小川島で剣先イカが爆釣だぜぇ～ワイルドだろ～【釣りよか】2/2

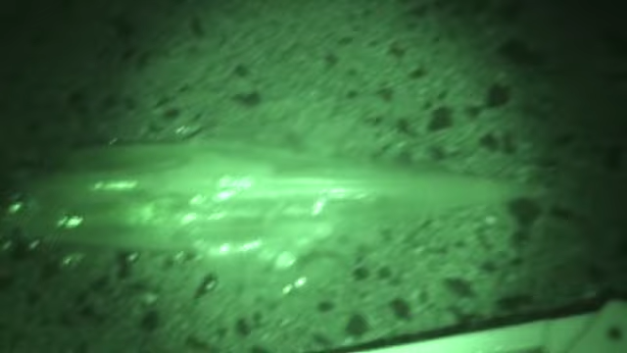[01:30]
おー透明になったナイトモードだと分かんねーはいオッケー?